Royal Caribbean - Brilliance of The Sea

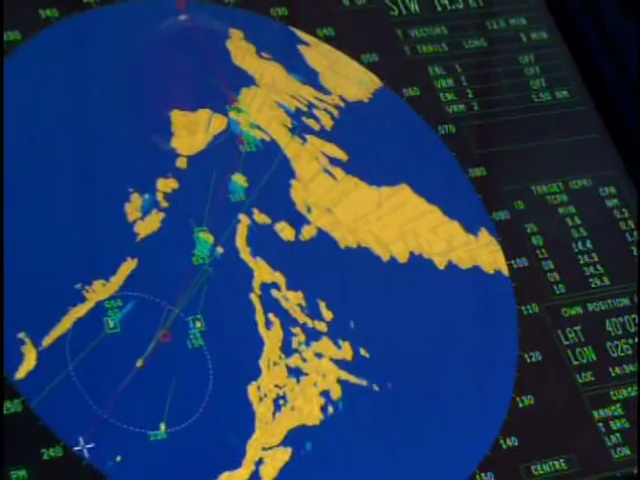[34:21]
The VMS serves as the vessel's autopilot while displaying critical data related to the ship's course.
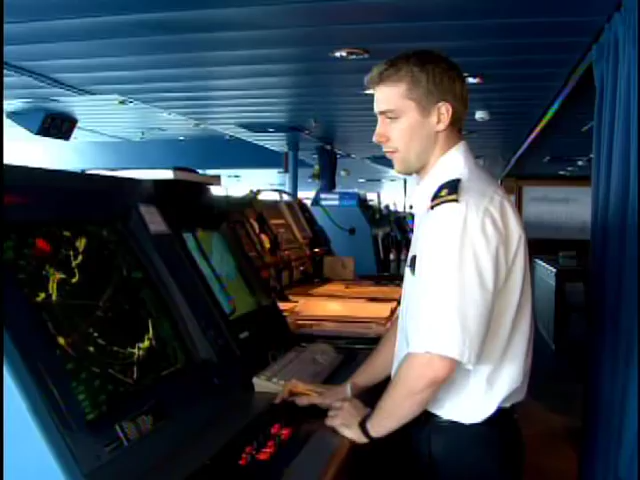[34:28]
The VMS steers the ship based on global positioning information and a course
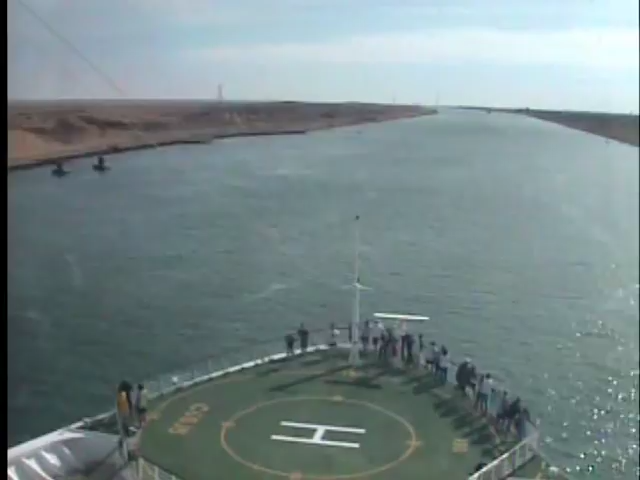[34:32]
input by the captain while adjusting speed and compensating for ocean currents and weather conditions.
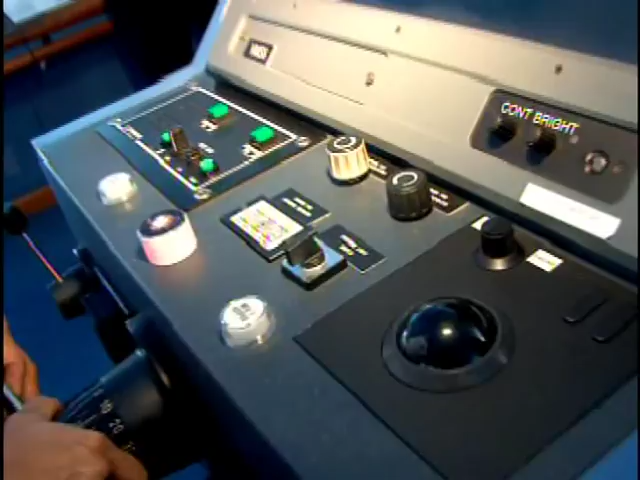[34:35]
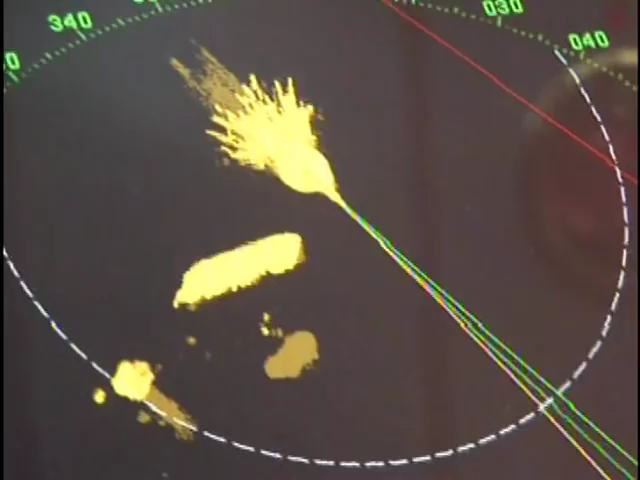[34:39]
The VMS can also be employed to maintain a steady position without the need to drop